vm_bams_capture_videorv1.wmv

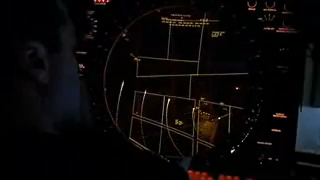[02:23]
Commanders will receive continuously updated information on the numbers and types of vessels present within their designated search area.